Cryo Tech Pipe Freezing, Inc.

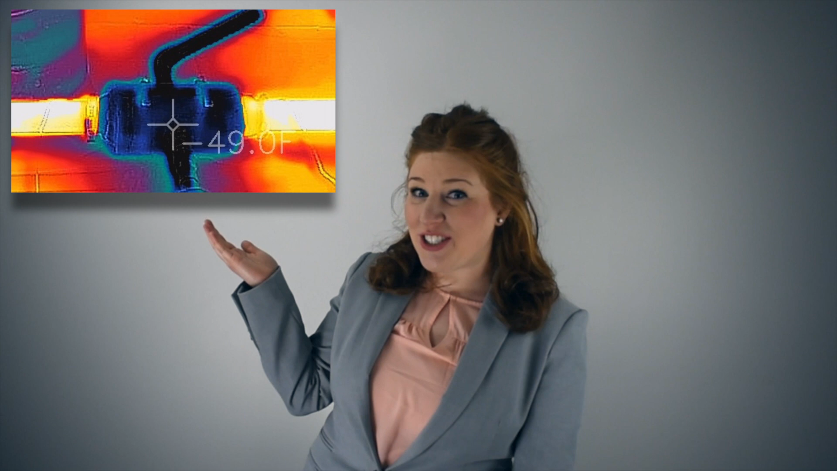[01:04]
On screen: spot 49.0°F
Through the use of thermal imaging and other instruments, we are able to verify ice transformation and flow issues in your system.
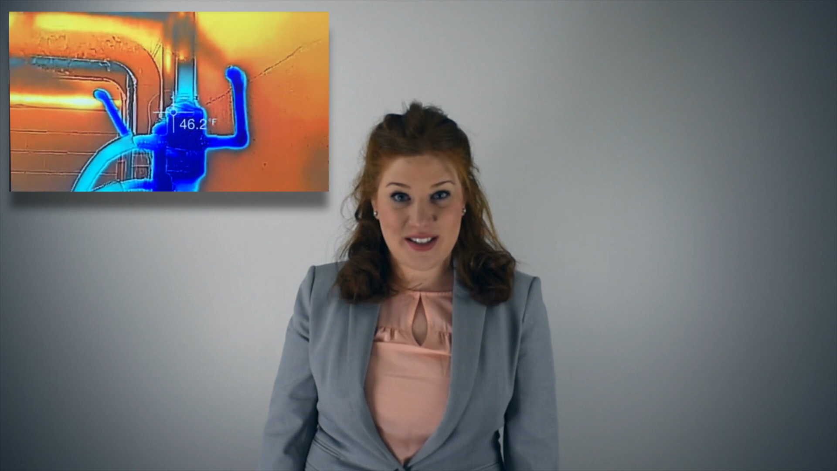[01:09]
On screen: spot 46.2°F
By doing this, we can greatly enhance the safety and efficiency of your freeze.